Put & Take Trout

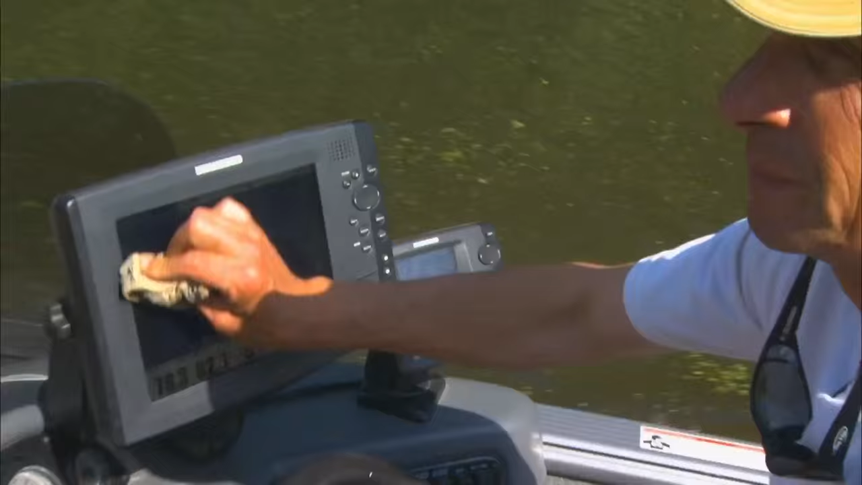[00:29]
On the one hand, we're blessed with an ever-expanding array of new technology that
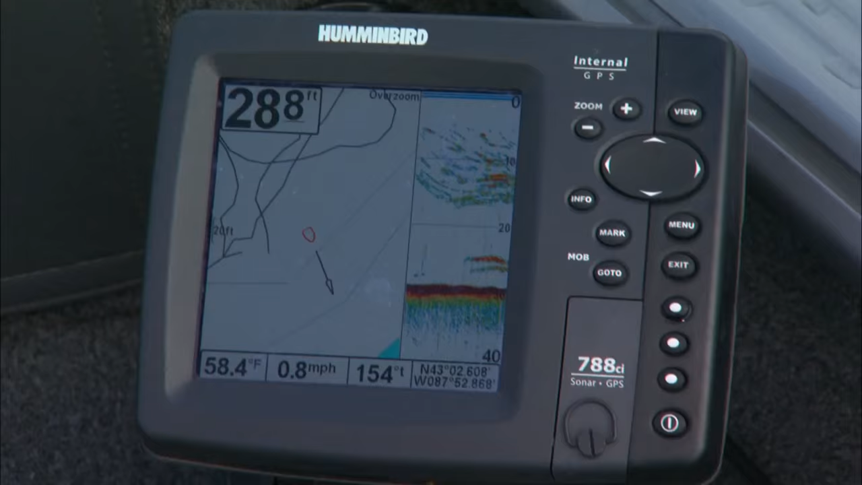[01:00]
On screen: water 58.4°F, speed 0.8 mph
There they are, right there, Mr.
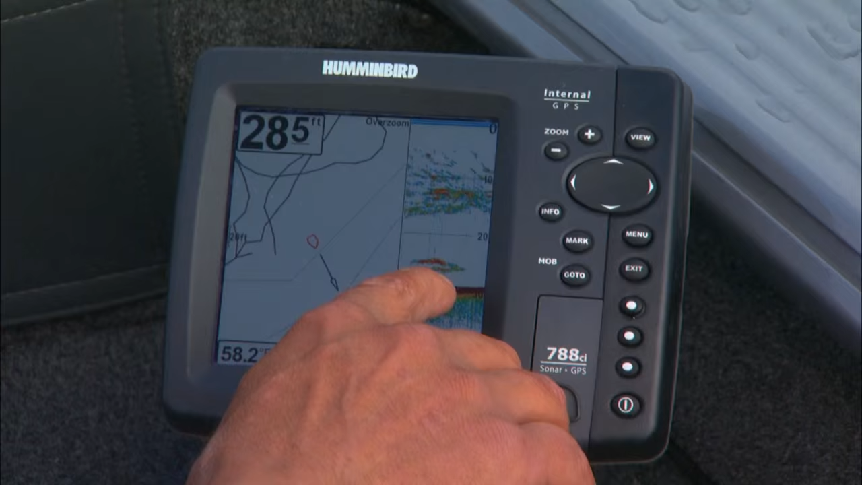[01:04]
Porter. See, we're just coming into the bait. And you can see these big hooks right here. Those are king salmon sitting underneath the school of bait fish.
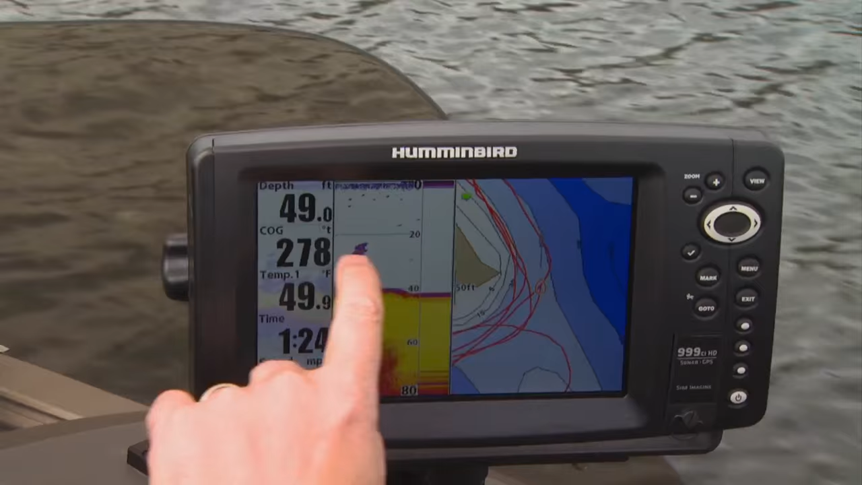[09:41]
On screen: depth 49.0 ft, water 49.9°F
see all that that's all trees these little trout are in and around this cover so we're just trolling over the top of the top of it whoop there's a little bump right there
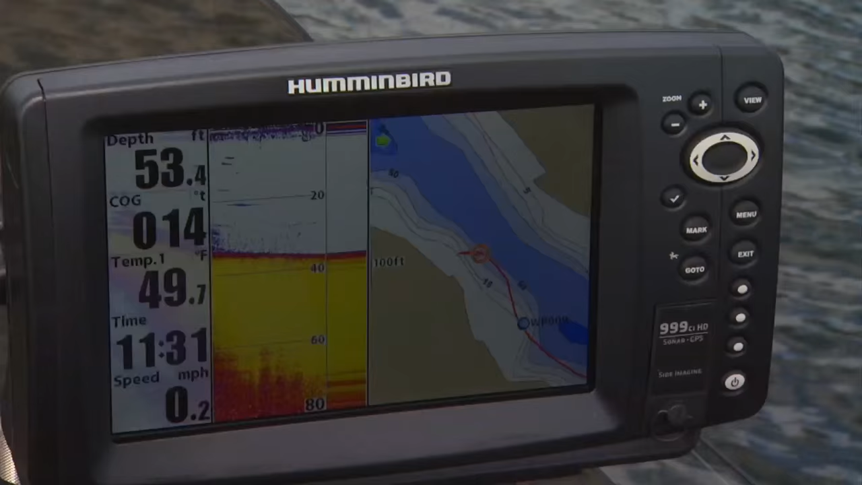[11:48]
On screen: depth 53.4 ft, water 49.7°F, speed 0.2 mph
the water temperature is about 49 degrees and the air temperature is colder than that so a little bit of chill in the air nice thing about these pits is they generally have a real